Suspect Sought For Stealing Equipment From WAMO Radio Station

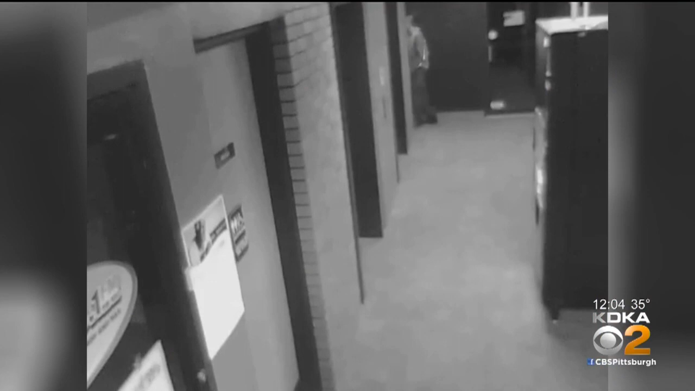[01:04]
Woodson says he doesn't recognize the guy, but he thinks it's someone that's been to Wham-O before and familiar with the layout. He's checking the bathroom to see if anyone's there, you know, and as he's walking forward, you can see his left arm is completely straight.